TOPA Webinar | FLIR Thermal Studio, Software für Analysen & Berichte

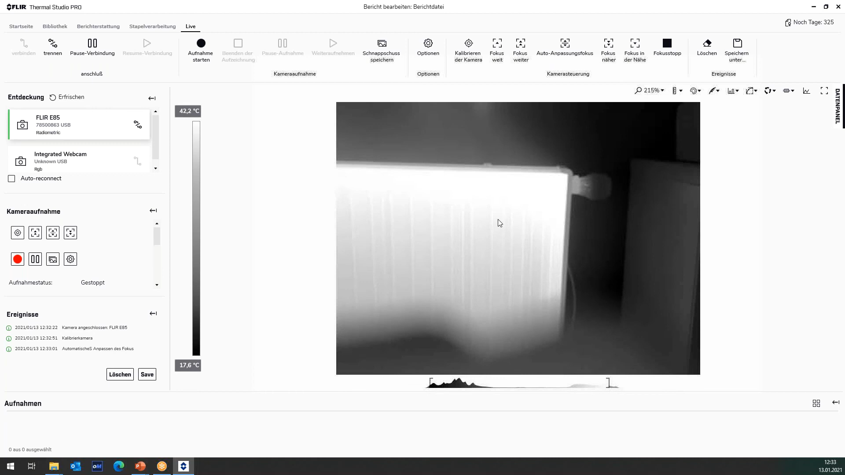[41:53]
On screen: scale top 42.2°C, scale bottom 17.6°C
Und hier habe ich natürlich auch die Möglichkeit, den Autofokus zu betätigen. Also das heißt, die Kamera hat mir jetzt das Bild fokussiert. Und dann verhält sich es bei der Bearbeitung genauso wie bei der von den Messfunktionen, wie beim gespeicherten Bild von Darstellung. Ich habe hier genauso die Möglichkeit, Darstellung zu ändern.
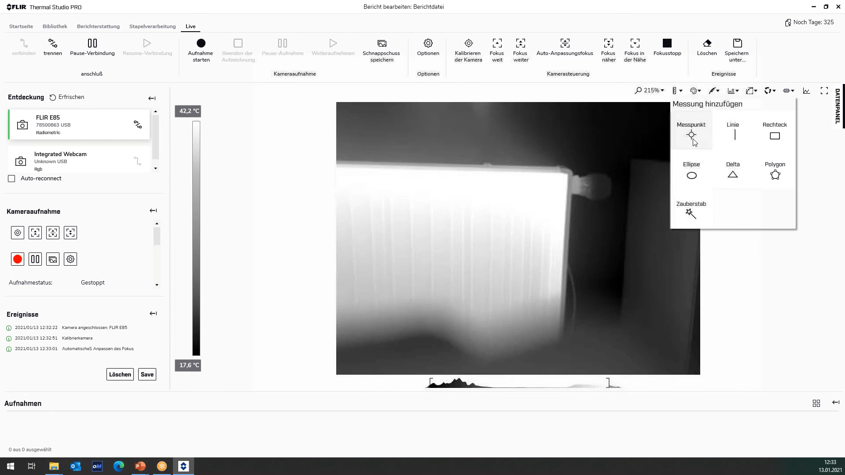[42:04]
On screen: scale top 42.2°C, scale bottom 17.6°C
Ich habe hier die Möglichkeit, Messpunkte einzubringen. Meine Farbpalette kann ich dementsprechend auch ändern. Also man sieht das jetzt, das ist ein Heizkörper. Ich könnte dann hier auch sagen, eine Kennlinie einbringen. Also ich sehe, wie ist die Temperaturverteilung. Und auch hier habe ich jetzt die Möglichkeit zu sagen, hier wird mir das Profil angezeigt, sozusagen Temperatur von der Linie eins. Genau, das ist die Linie eins.
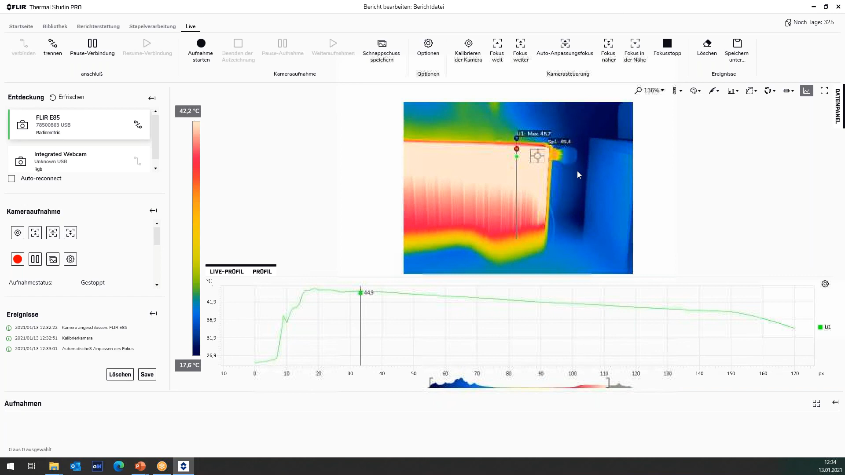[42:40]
On screen: scale top 42.2°C, scale bottom 17.6°C
Und auch hier sehe ich dann, wo ich mich befinde. Also wie gesagt, die Einstellungen im Live-Modus ähnlich wie wenn ich oder nicht ähnlich, sondern identisch zu denen, die ich halt bei einem Einzelbild oder gespeicherten Bild vornehmen kann. Sie haben natürlich hier dann auch die Möglichkeit, mit Level und Spend zu spielen, so wie Sie es kennen. Und hier mal jetzt in den Möglichkeiten zu meinen, kann ich mal sagen, das Bild einfrieren.
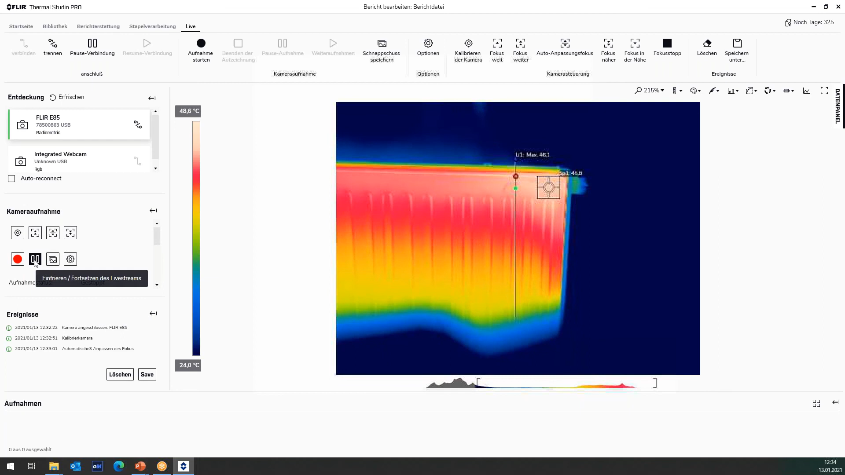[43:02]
On screen: scale top 48.6°C, scale bottom 24.0°C
Das heißt, weil wir sind ja jetzt hier, man sieht es vielleicht auch, die Temperatur ändert sich vielleicht im Zehntel-Grad-Bereich. Wenn ich es hier einfriere, sozusagen angehalten, kann es dann natürlich dann auch wieder freigeben. Ich kann hier einen Schnappschuss speichern. Das ist wichtig dazu zu sagen. Also die Infrarotaufnahme, die wird nicht in der Kamera gespeichert, auf der SD-Karte, sondern sie wird hier am PC gespeichert.
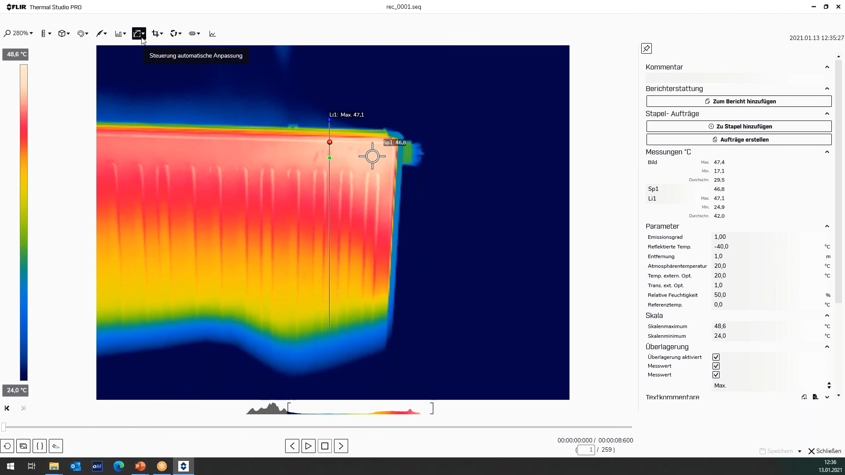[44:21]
On screen: spot 46.8°C, scale top 48.6°C, scale bottom 24.0°C
Also könnten Sie hier auch nicht nur das Einzelbild, sondern auch Videos bearbeiten, wenn Sie im Bearbeitungsmodus sind.